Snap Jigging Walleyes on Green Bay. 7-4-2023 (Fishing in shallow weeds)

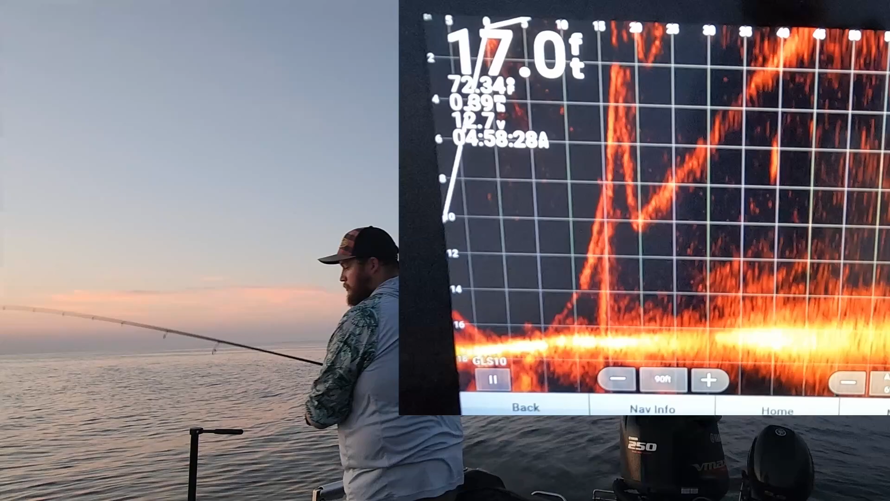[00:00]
On screen: depth 17.0 ft
again. Oh, he's chasing it. He's chasing it all the way to the bottom.